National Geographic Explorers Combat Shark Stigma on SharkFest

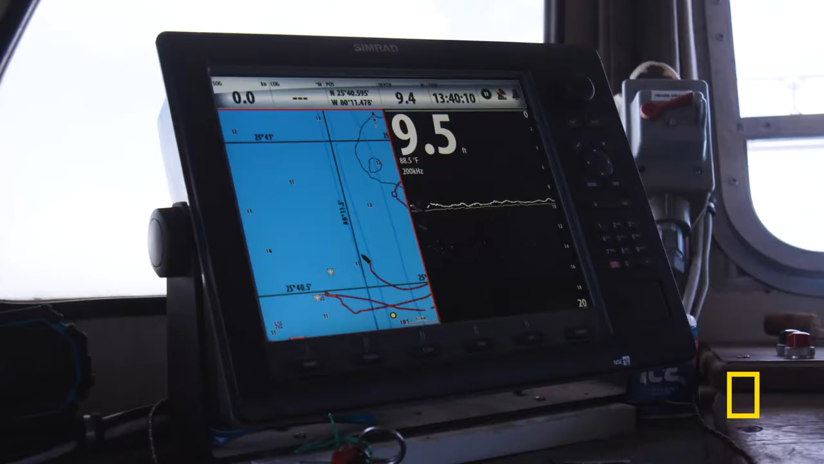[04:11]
You can see on our depth finder there that we're just about nine feet deep and the entire bay on average is well under 20 feet deep. So people think of Biscayne Bay, which is quite a large body of water.